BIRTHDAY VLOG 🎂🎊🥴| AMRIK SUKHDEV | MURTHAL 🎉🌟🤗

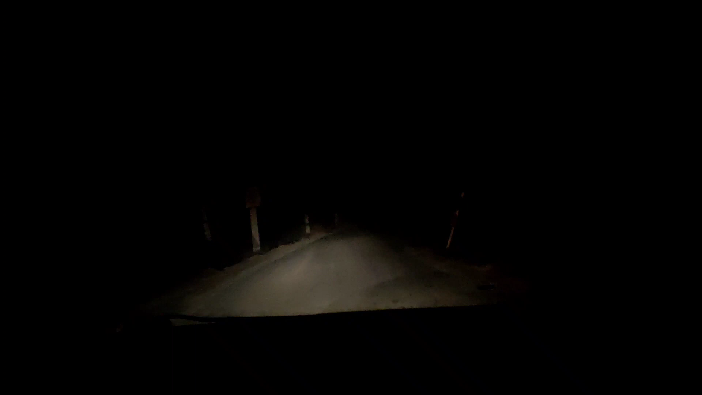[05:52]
लाइट वाइट नहीं है दूर दूर तक कुछ भी यार? होता
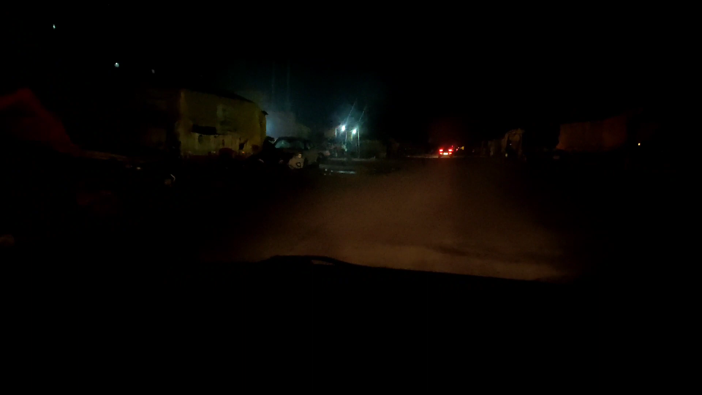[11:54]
अच्छी ये फार्मर्स वगैरह यहाँ पे पूरा ऐसे बैठे हुए
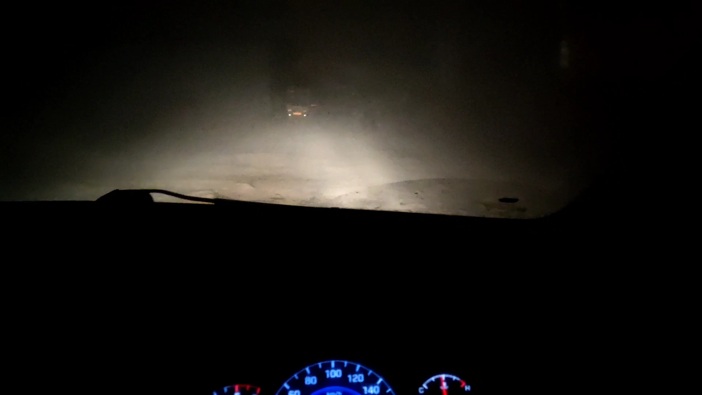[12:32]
ये देखो रात को मतलब सुबह ऑलमोस्ट 6-5 बज गए एंड हम ऐसे गली गली जा रहे क्योंकि बाहर मेन रोड हाईवे पे फार्मर्स का प्रोटेस्ट चल रहा है तो वो पूरा रोड बंद करके बैठे हैं, और हम पिछले 1.5 घंटे से ऐसे घूमे जा रहे हैं और ये कुछ रास्ता ऐसा मिल रहा है हमें अंदर वाले से। ये देखो